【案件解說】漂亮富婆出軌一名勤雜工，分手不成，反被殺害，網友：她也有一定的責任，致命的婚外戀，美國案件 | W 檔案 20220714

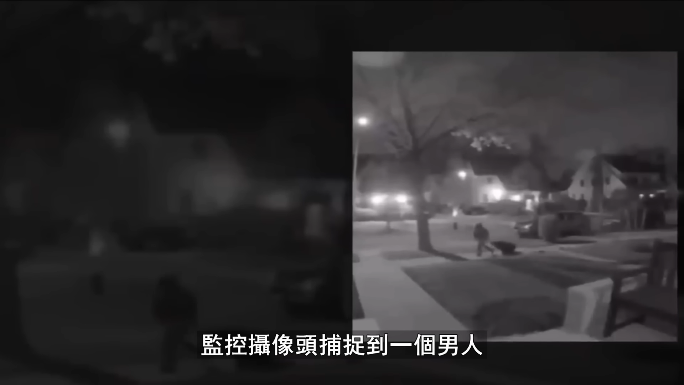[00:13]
监控摄像头捕捉到一个男人在黑暗的街道上行走的模糊画面
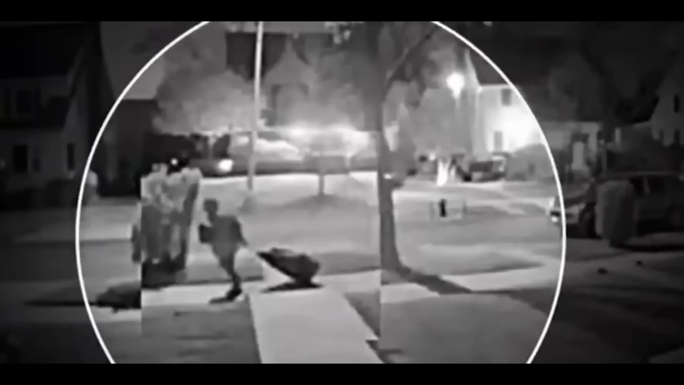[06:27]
旅行袋里很可能装着奥索利亚的尸体监控画面中的神秘男人到底是谁警方
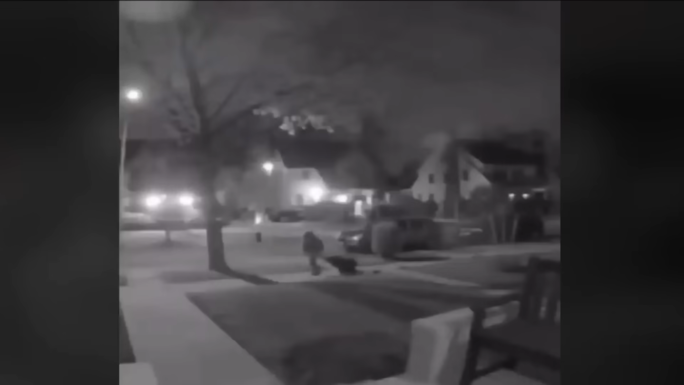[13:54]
为了不让他的儿子发现母亲被杀的尸体他把尸体放在旅行袋里最后扔在了森林公园外面的草